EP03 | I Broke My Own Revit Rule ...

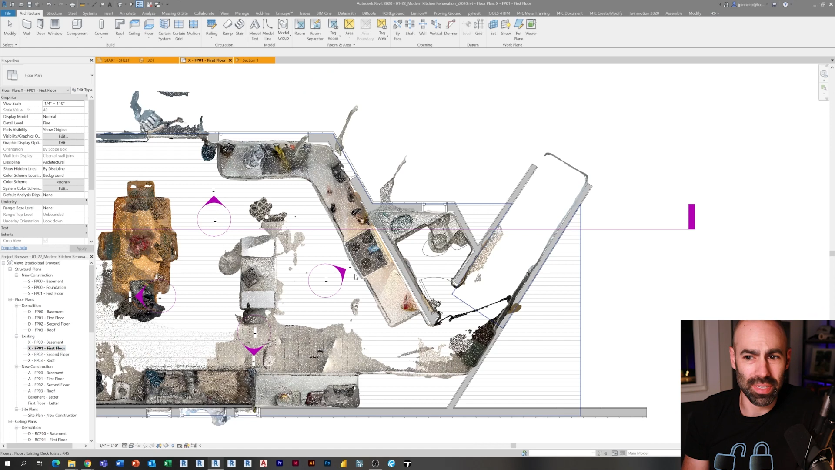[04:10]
cabinets it's it's not too bad the scan view itself to sort of see
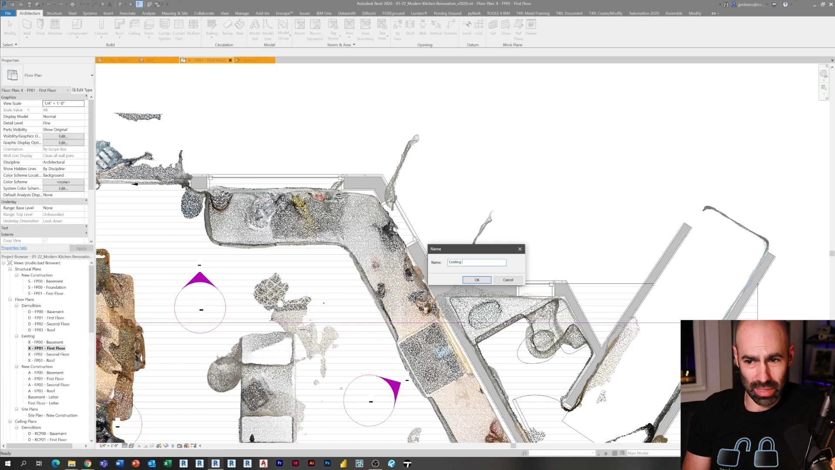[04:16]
the the cabinet profile and here I go making an in place model component
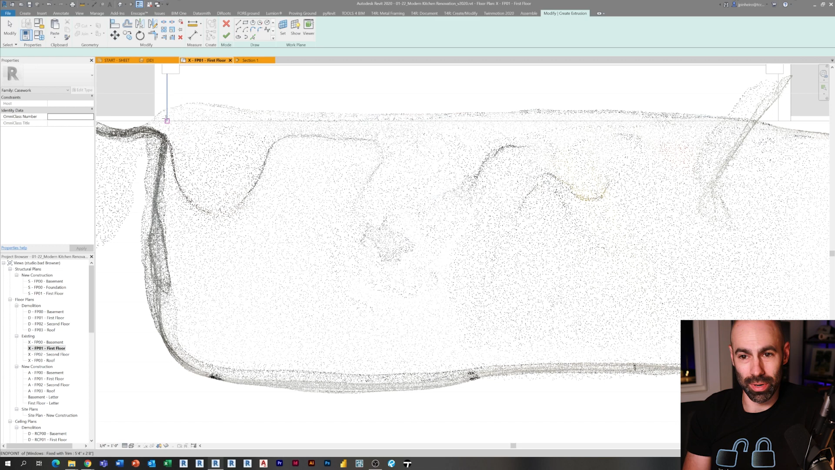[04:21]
and I'm just going to go around and and make this as close as possible like I said this isn't this doesn't need to be super accurate these are literally getting demoed day one but but you can see what I am doing is I am going through and I'm going to make them as close as possible using the scan that I have there I'm just drawing some shapes I'm going to use TR on my keyboard to trim this together
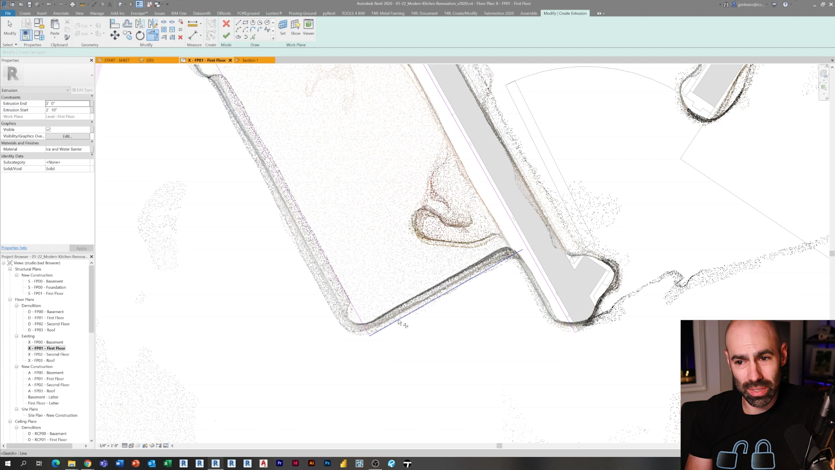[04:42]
you can see my magenta lines hopefully I'm just doing an extrusion so for those of you that don't know this is just a model in place extrusion I'm using the fillet arc to sort of
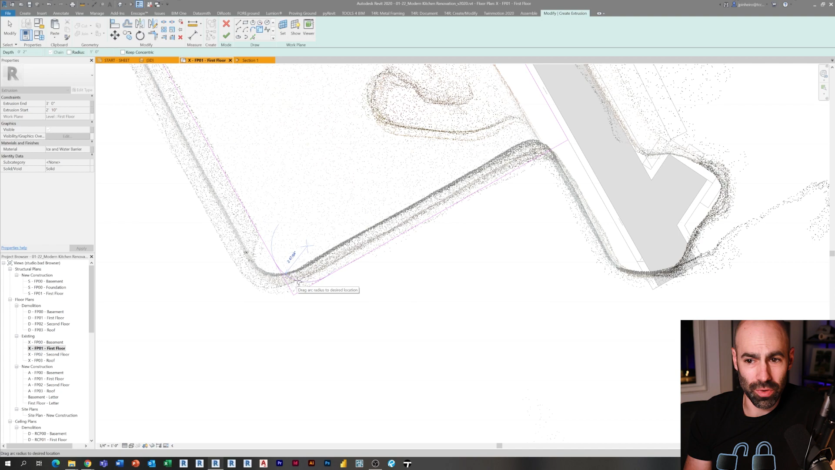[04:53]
curve the edges you'll see all these cabinets have have curved edges as I jump into polycam and and I'll run through sort of what it looks like so you can see they all have these Formica curved
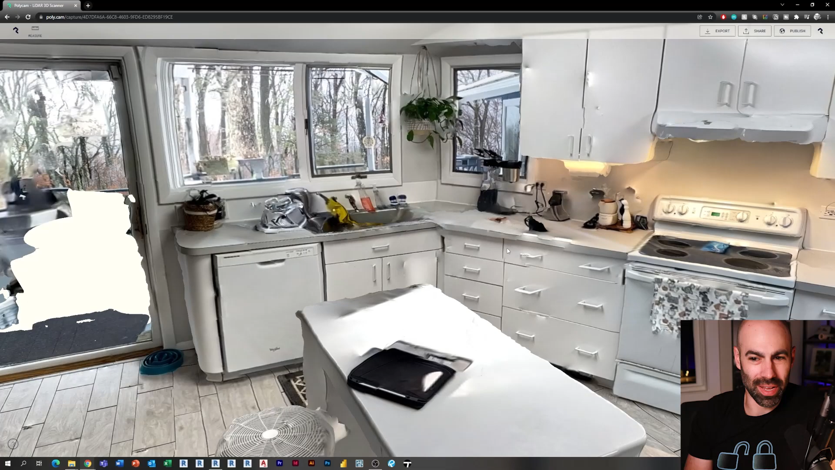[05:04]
edges even the base cabinets have these curved end pieces and it's it's fun
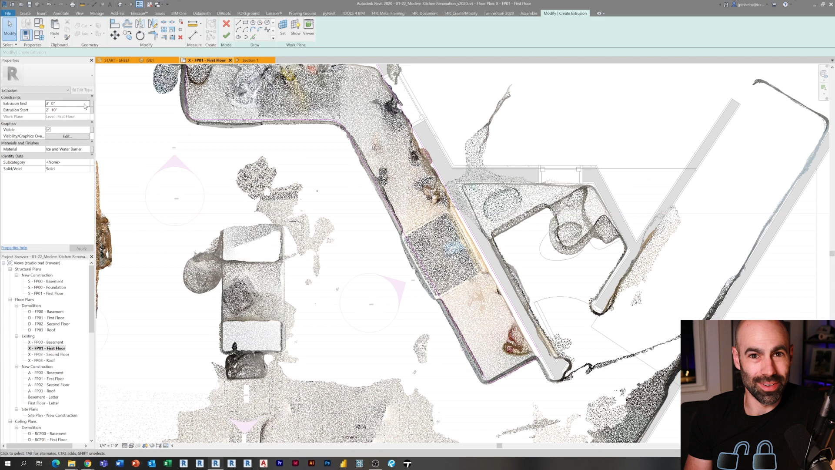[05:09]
and so I'm just going to pull it around and make it as close as possible you see even
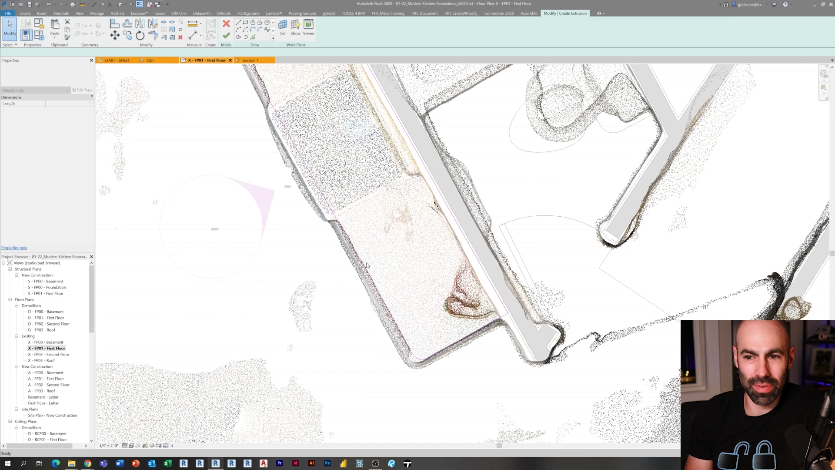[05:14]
here I'm sort of fudging away from the scan mainly because I I just modeled that at two foot two foot off of the wall and then I'm offsetting the cabinet at two foot ten and a half I'm going to give it a nice material which I think I gave all the cabinets an existing
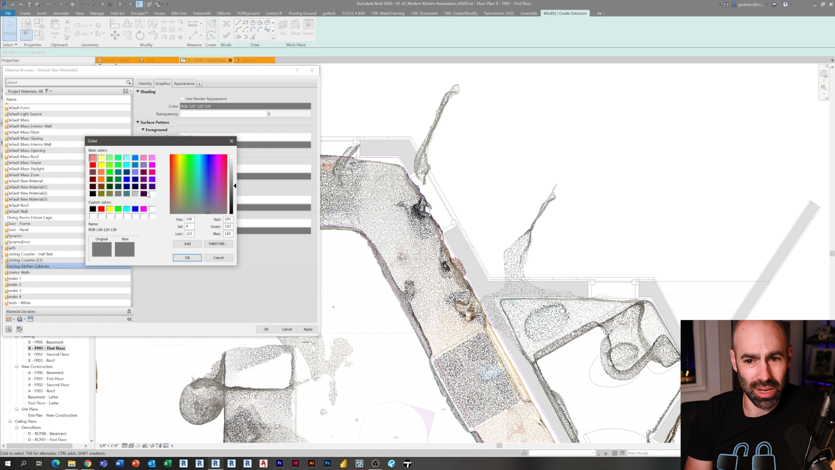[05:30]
existing kitchen cabinet material and so for that again if I'm using it for renderings I want to make sure I have a
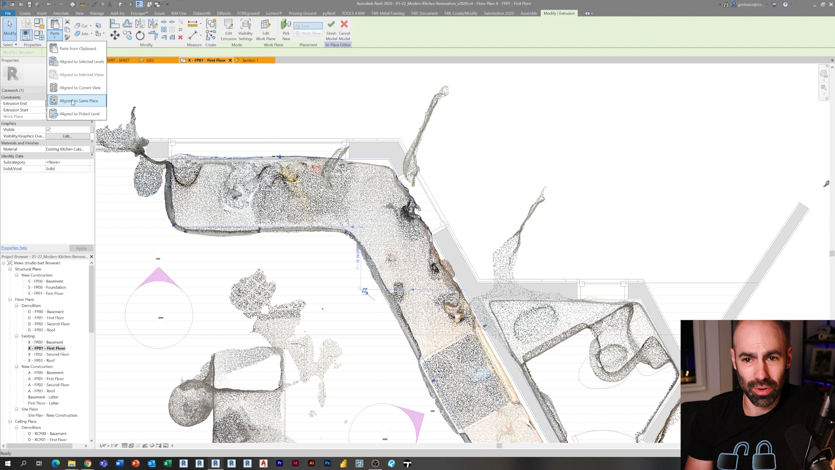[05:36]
good material here I'm working a lot in in 2d right now but what you'll see
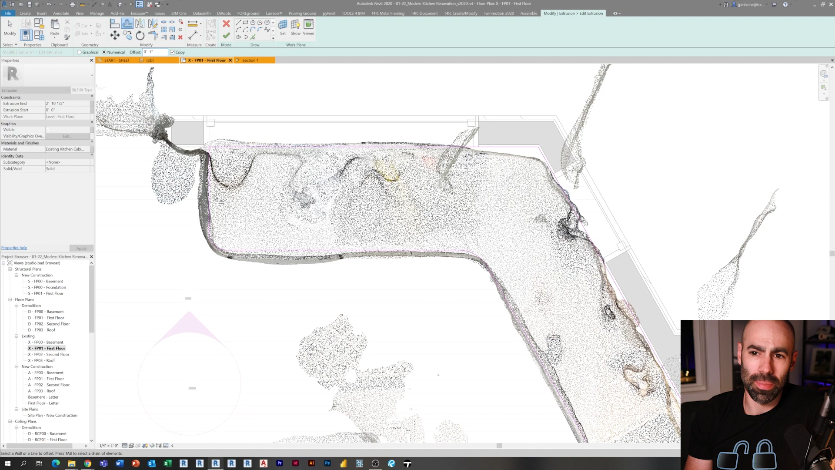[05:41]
is as I go throughout this process similar to all the other videos
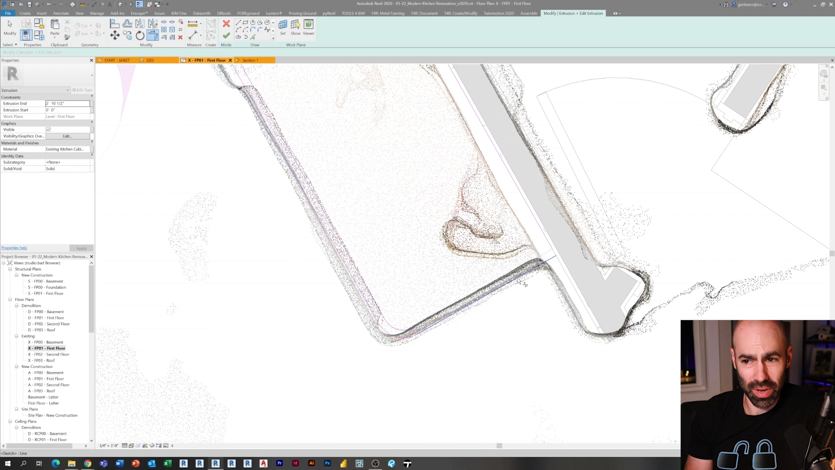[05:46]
having multiple views is extremely important and now I'm just offsetting for the inch and
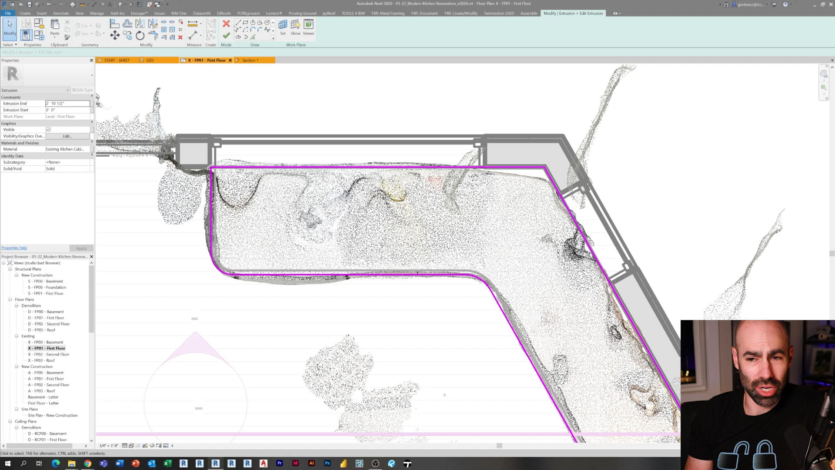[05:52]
a half overhang and and getting ready to set the extrusion end and start of this countertop so I just modeled the counter and the countertop
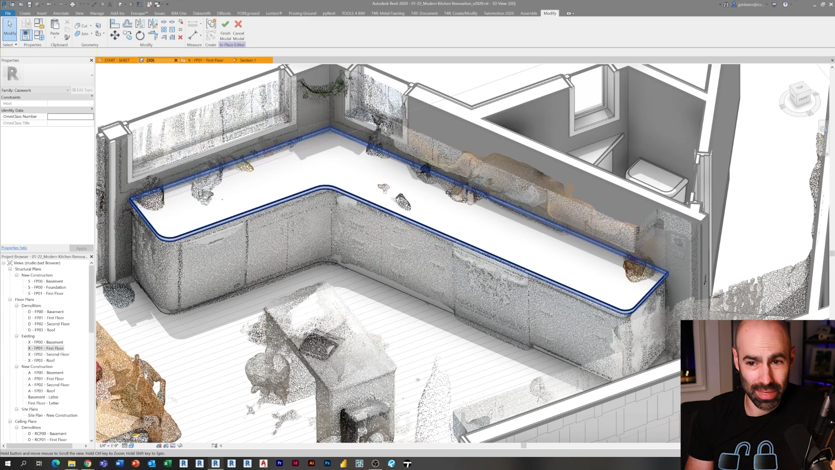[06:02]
as you can see there and they're just extrusions and you can see now I'm lifting it up by four
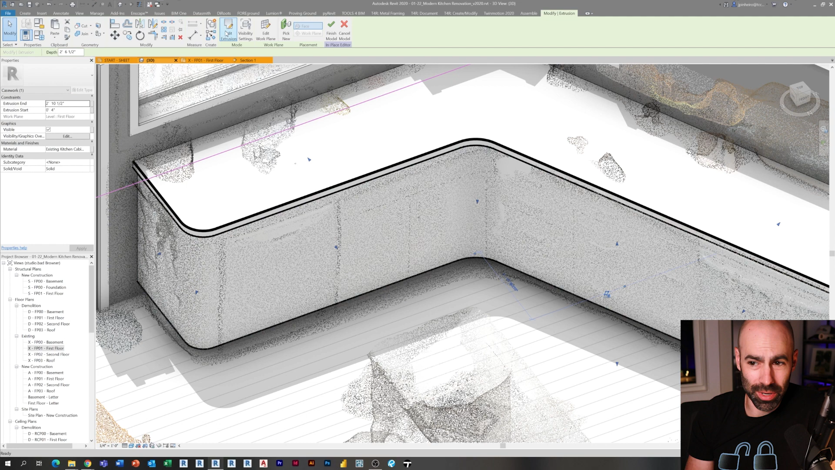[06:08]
inches I'm going to take the same sketch copy it in place edit the sketch and then offset it in so
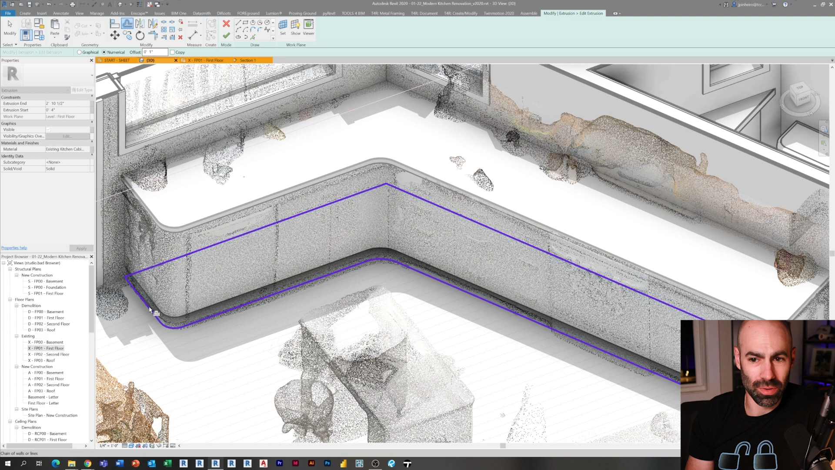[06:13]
it looks like I'm going really fast but really I'm just copying in place offsetting offsetting the lines and then changing the start and end and sketch and this is sped up a
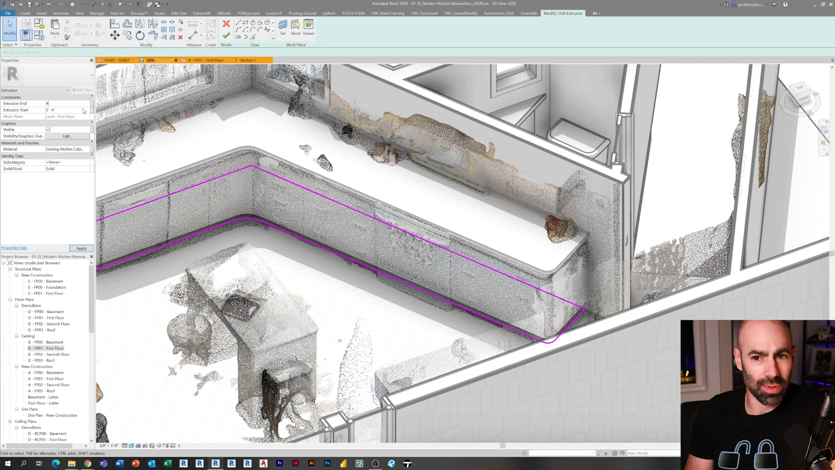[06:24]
little bit so I apologize if if you're trying to follow along and and it's difficult but like I said
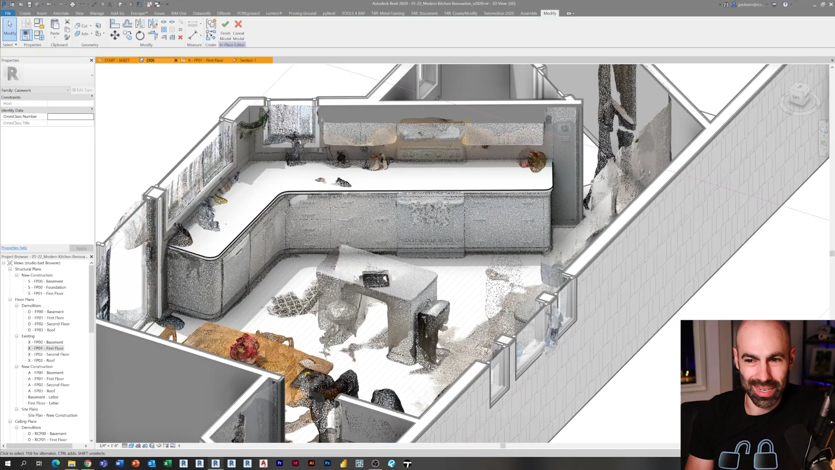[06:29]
it's not super important the technique here other than you could see how I'm kind of using the scan using
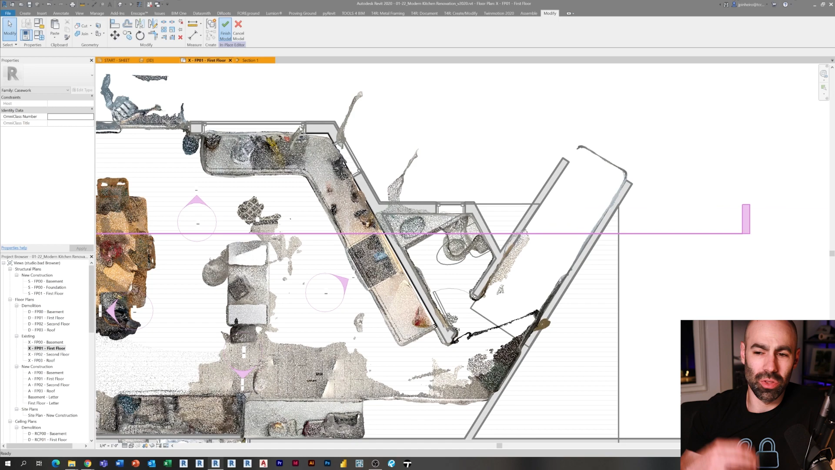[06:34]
3d using the floor plan I'll go to an elevation view right here which again all
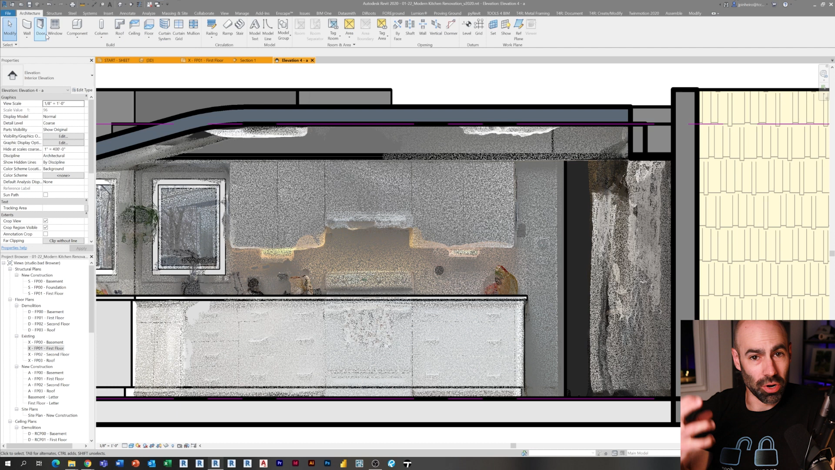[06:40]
the scans are on so notice how nice it is to have these scans there look out watch how fast I can model these wall cabinets so I'm going to use my wall as my work plane so I'm just setting work plane
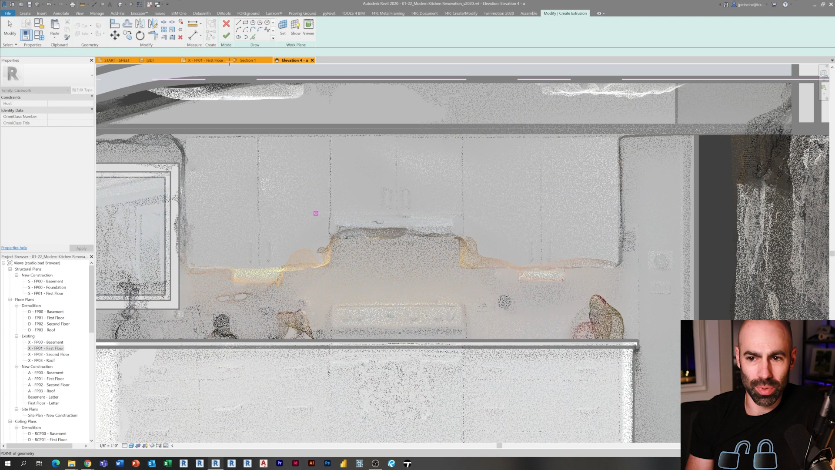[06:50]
model in place I'm going to sketch out these lines and now I just I can just go through and I can quickly just sketch sketch and follow the scan and really just make this this
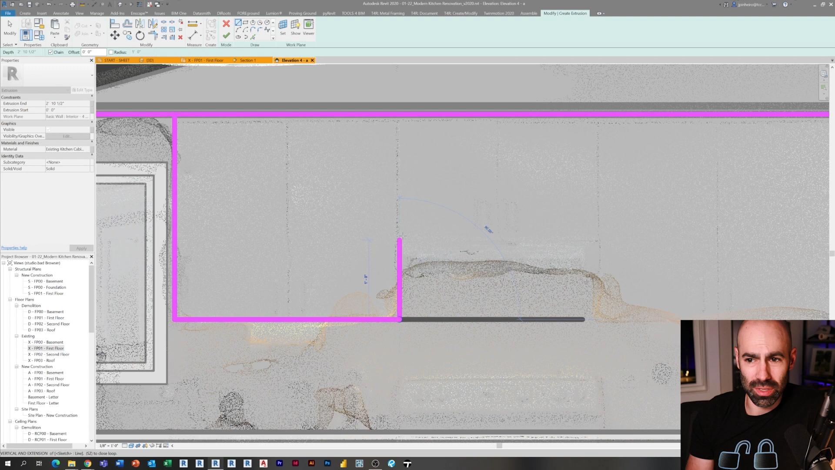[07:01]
this quick extrusion and it looks just like the the existing without having to go through a thousand different dimensions sketches pads you name it to get to this view now you can
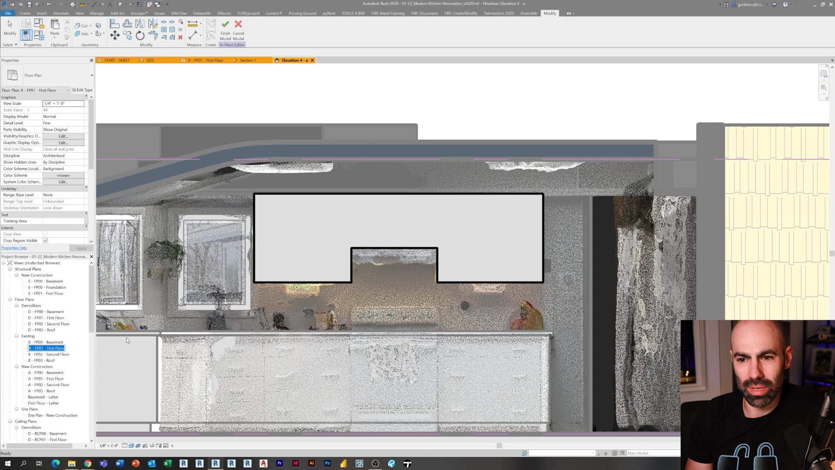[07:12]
see I've got my wall my wall cabinets in I can even go in 3d to
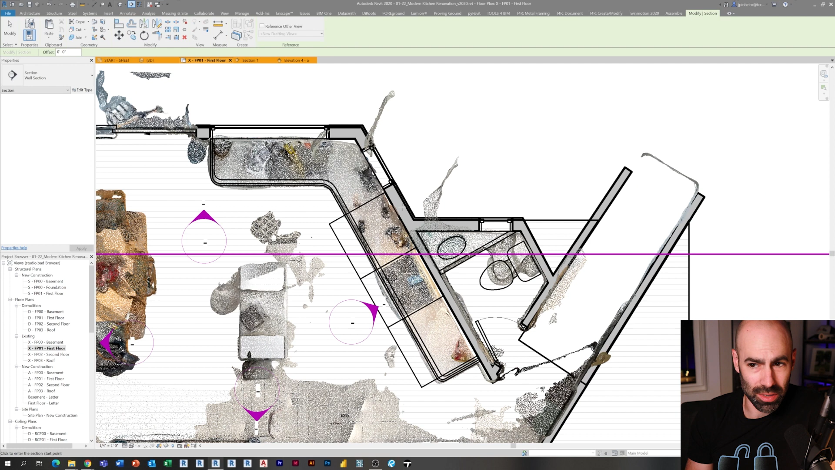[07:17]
verify the depth of them or I can go through a section view which you could see here I